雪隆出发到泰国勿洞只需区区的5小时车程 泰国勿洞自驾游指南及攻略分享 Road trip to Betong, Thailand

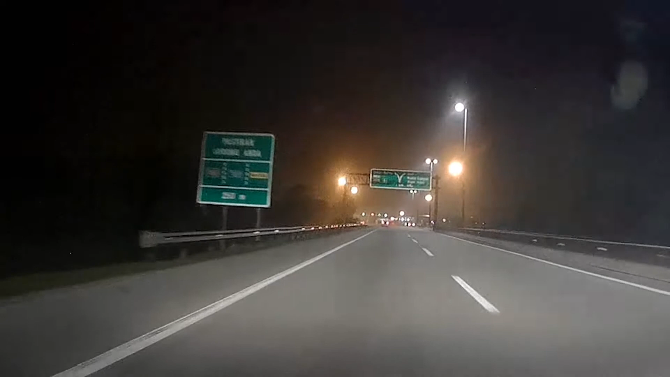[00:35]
有一村地道，千年大树，木观音，云海。
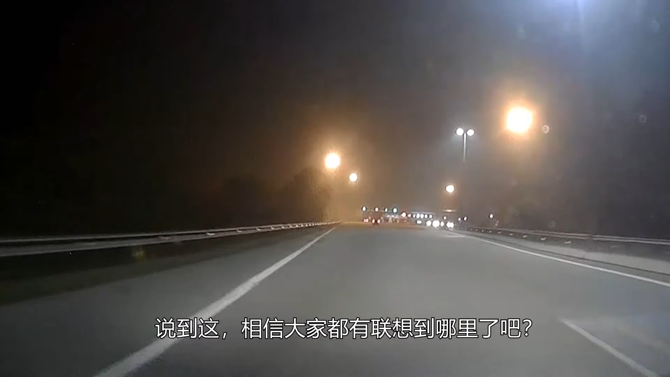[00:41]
说到这，相信大家都有联想到哪里了吧？那就是在泰国乌洞啦。原来从马来西亚雪隆自驾到泰国乌洞只需5小时而已。这一次我们就和大家分享怎么自驾到泰国乌洞吧。我们是从里利大道出发，之后接去 NKVE 大道，再接到南北大道往怡保方向。南北大道过了雪隆之后，一路北上都是没什么路灯，大道上一路黑漆漆。
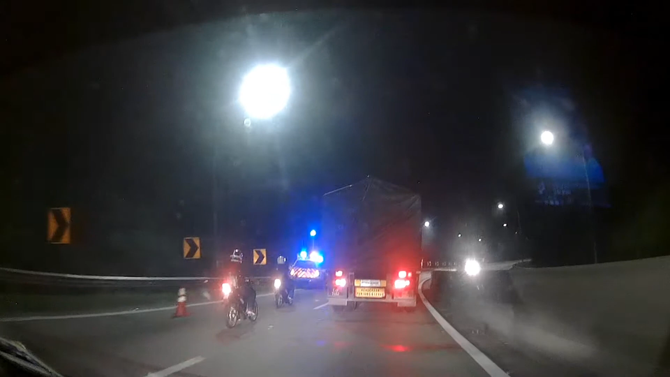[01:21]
这一次很不幸的，在路途上看见了不该看见的意外，有摩托车是发生意外躺在路上，我们看见了有警察维持秩序，忐忑的心情。最终我们没停下来，选择继续旅程，继续往乌洞方向前进。
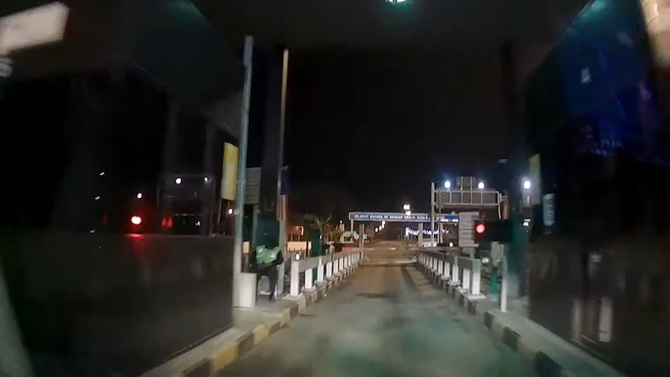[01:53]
出了南北大道之后，我们就跟着指示牌往格里方向走。段路虽然和普通郊区公路一样，没什么路灯照明，可是路况并没有什么坑洞，而且蛮直的一条路。过了格瑞之后，就会遇到非常多弯道。